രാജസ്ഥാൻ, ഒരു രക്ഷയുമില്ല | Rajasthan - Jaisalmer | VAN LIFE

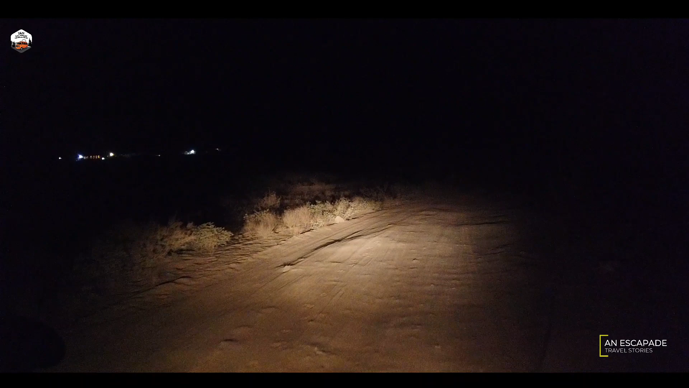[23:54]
ജയ്സൽമീറും കഴിഞ്ഞിട്ട് ഇവിടെ സാം വില്ലേജിലെത്തിയ കേട്ടോ. നമ്മൾ ചുമ്മാ മെയിൻ റോഡിൽ നിന്ന് ഒരു റൈറ്റ് തിരിഞ്ഞു. ഇപ്പോ ഒരു മണ്ണിട്ട വഴി കൂടെ പോയിക്കൊണ്ടിരിക്കുന്നത്. ഇവിടെ എത്തും നമുക്കൊരു പിടുത്തില്ല.